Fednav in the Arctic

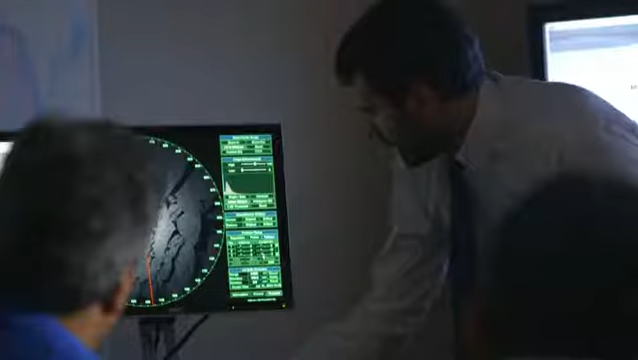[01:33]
The development of IceNav, an advanced navigation support system that incorporates a reliable ice detection radar and provides data crucial to navigating in polar waters and pioneering the use of aerial drones for ice reconnaissance,